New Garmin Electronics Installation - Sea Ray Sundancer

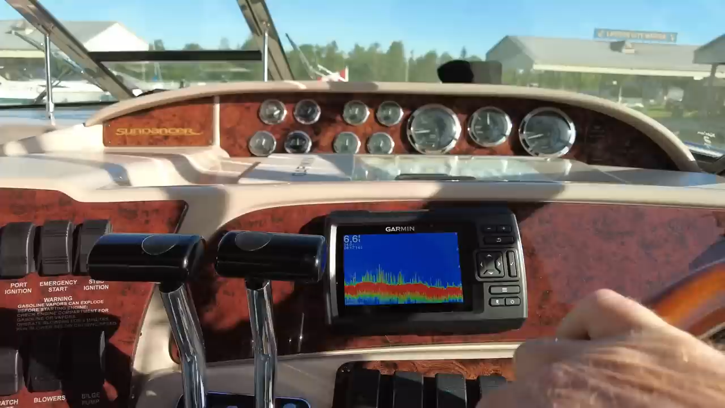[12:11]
that way you got to make sure it's going to be compatible if you're thinking of doing that make sure it's compatible with the equipment that you're going to be attaching
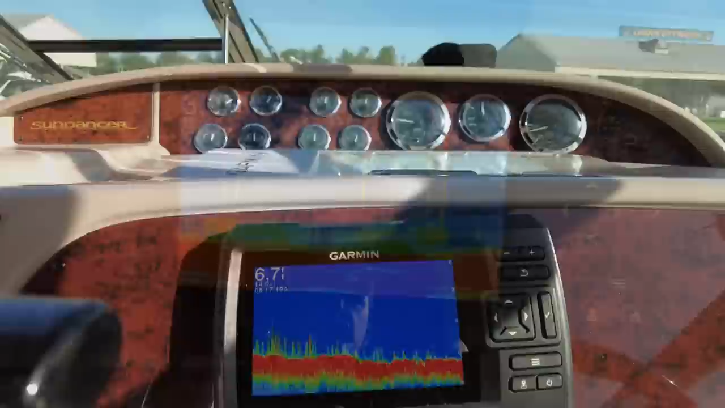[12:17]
it to as well as they recommend strongly recommend that it has to be a solid uh
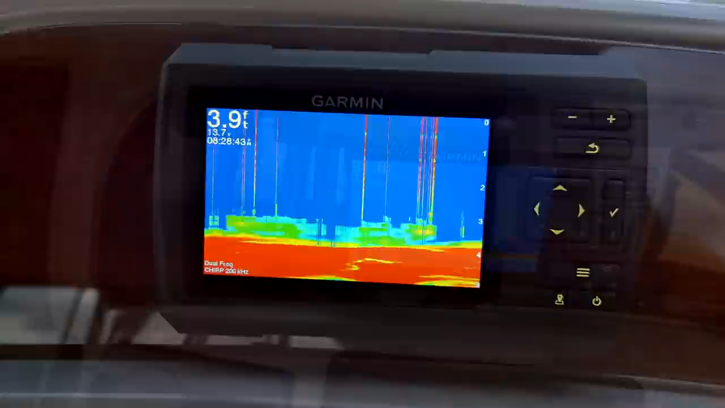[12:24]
it has to be a solid non-cord hull of a maximum thickness i know for a fact that this
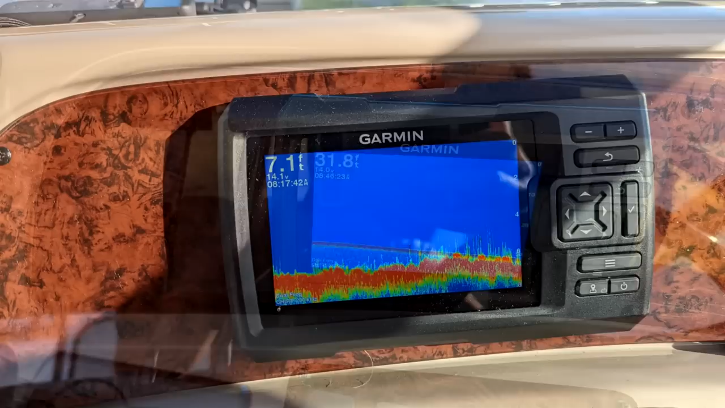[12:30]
hull is thicker than what they're recommending but it worked for me okay just uh did the
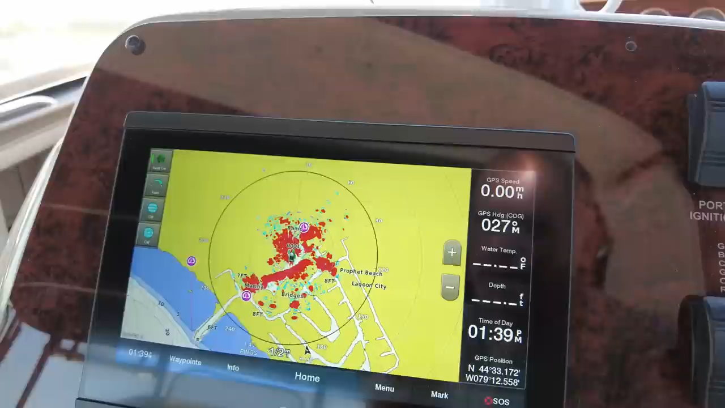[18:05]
wow look at that that's what it's seeing again
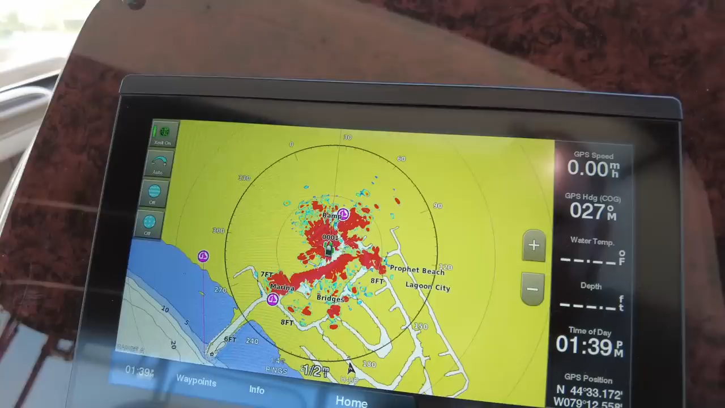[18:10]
we are at our home port marina so i'm just going to zoom in
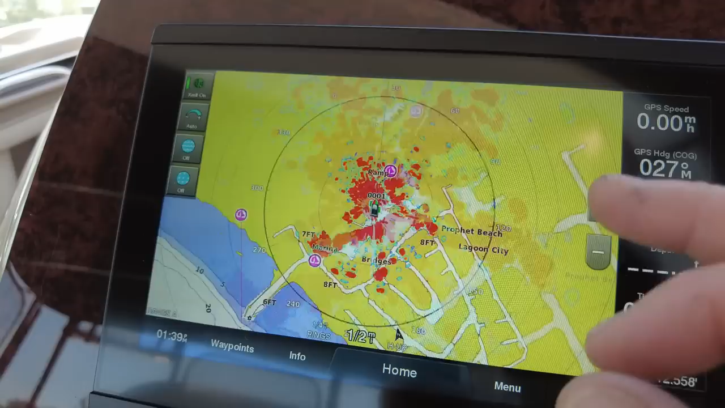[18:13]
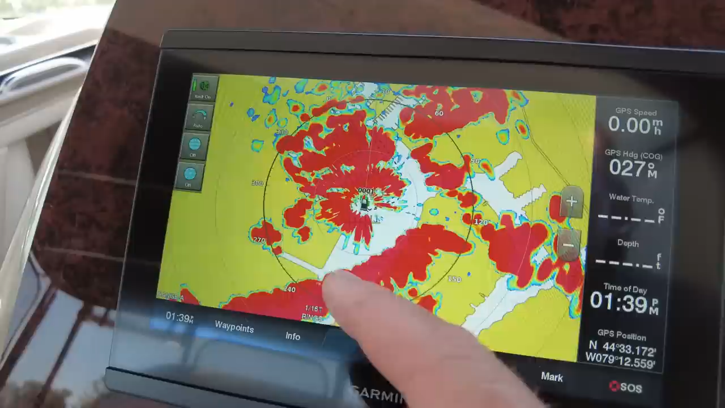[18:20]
all right so this what i was misinterpreting as being a lot closer that's definitely the land behind us
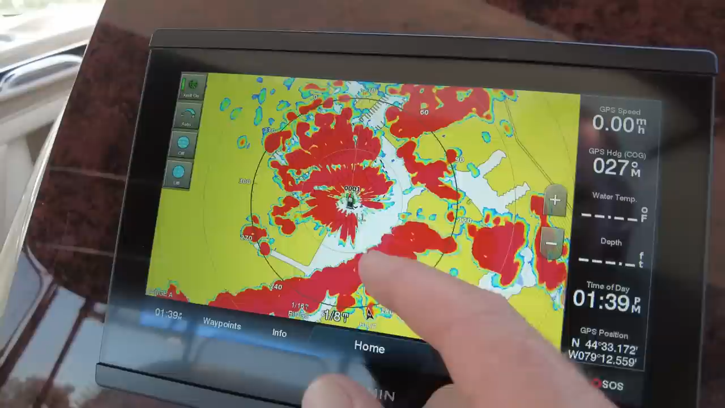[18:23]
see if i can move this out
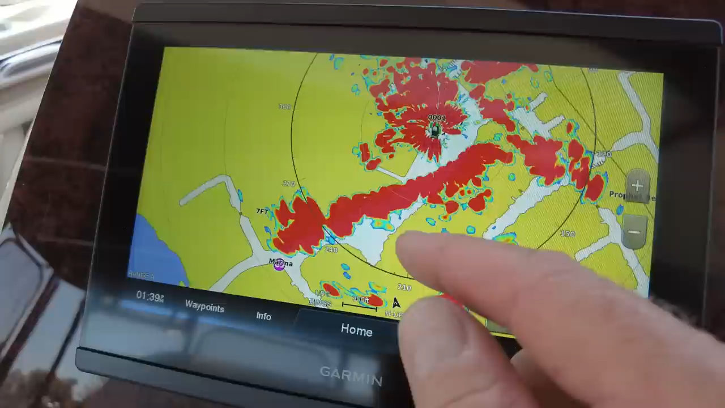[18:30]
and i think it's all cluttered here because there are so many tall trees all the way around us it is
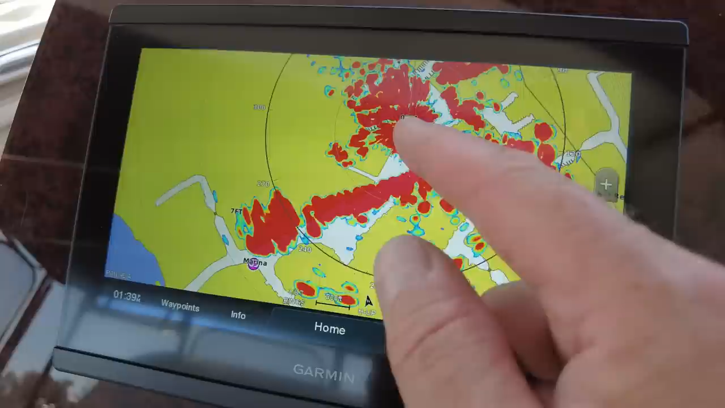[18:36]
directly behind us open until the land across the way
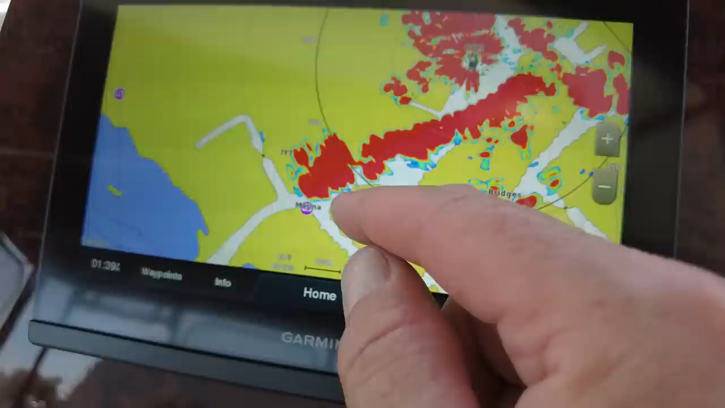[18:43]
yeah and it's all trees and remember our uh the radome is
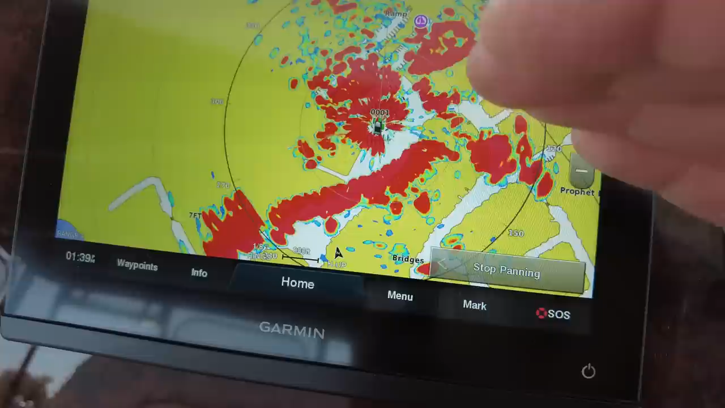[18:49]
very close to the surface of the water it's about nine feet off the surface of the water right here